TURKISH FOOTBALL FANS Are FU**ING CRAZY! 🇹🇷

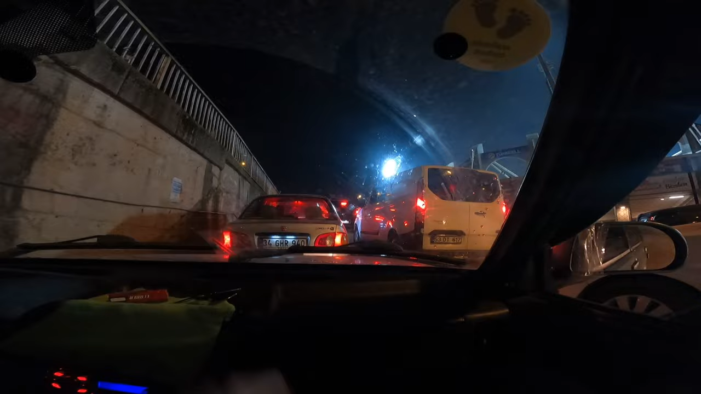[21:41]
Big traffic. Match day in traffic. Chaos. Very traffic, match day. Chaos. Okay, let's go. Got the tape on.